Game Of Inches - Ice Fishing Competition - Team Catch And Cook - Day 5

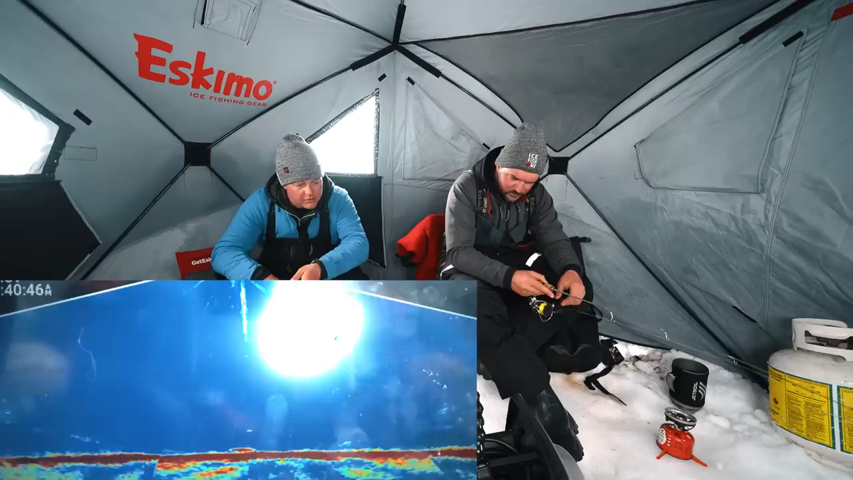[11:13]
Oh, Josh. Come on. Yep. Oh, what? I thought for sure I was going to peel. Yeah. Oh, he's coming back. He's coming back. I wonder if you hit him in the tail or something. No. No, he was ready by you by that point. Yeah. What the heck? Oh, man. I was just like. He's still there. Like my line's in the screen. Yeah, I know. I thought so too. And he took off like that. But there's fish. Yeah. Kind of like text me. That fish is ripping on the bottom. Chili and lime though is really good. I like that. Oh, look at this.